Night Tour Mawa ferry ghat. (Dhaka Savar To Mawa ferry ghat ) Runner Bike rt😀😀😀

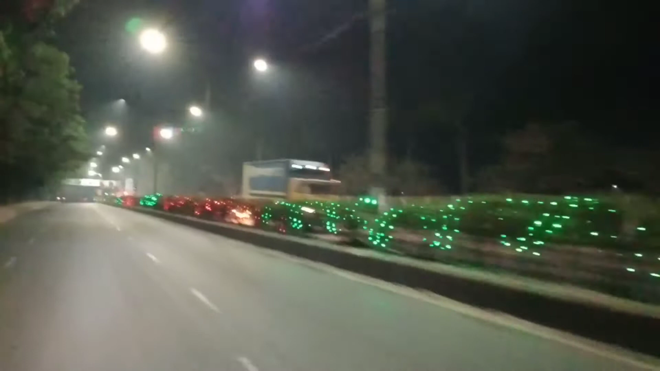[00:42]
बासी रहकार रातेर पुलिभेस्टा अनेक अनेक सुन्दुर लाइटिंग गुला खुबी चमदकार आशले बंदुरा आमी एखं
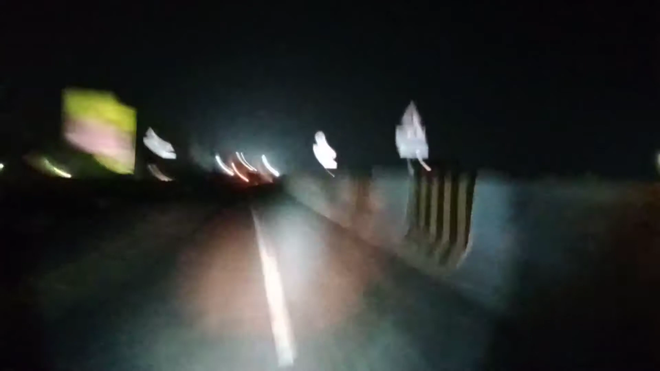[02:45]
एकोने शेवे बलाम पूस्त वाला शेत्तु एकाने टोल दीत हाए मात्र पूरिवेटाका एर शामने आर्टा टोलाचे शेटा दोस्टाका टोल दीत हाए
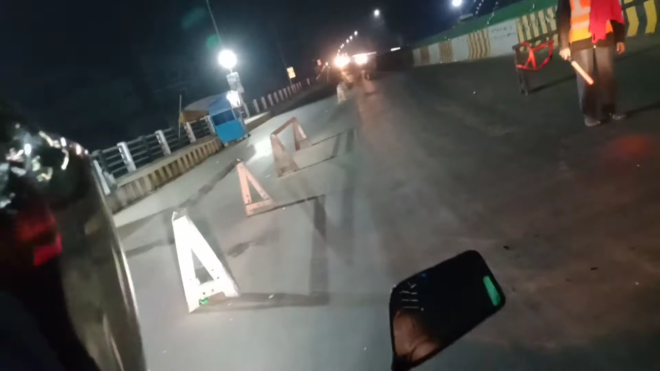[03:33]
एकान थेके शाम नाट्टा टोल आशें शेखाम बंदो पूरा रास्ता फ्री सुतु शेखाने टो भीर आशें
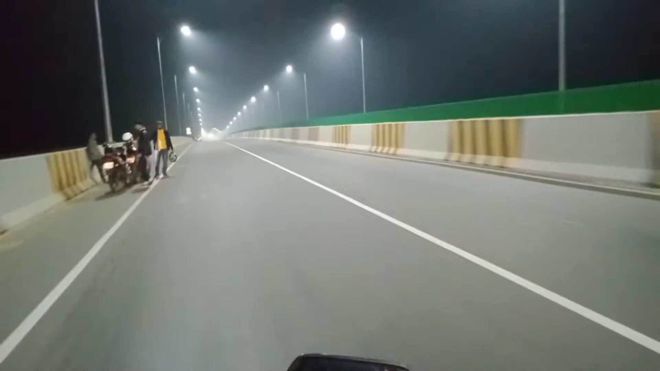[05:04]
अपने अपने अब शुई रात्यास्तो अबे एक खाने पुछुलोगा शें एक शाराराद आमें जासी देखते वासें बामपाशेक जोन दारिये शें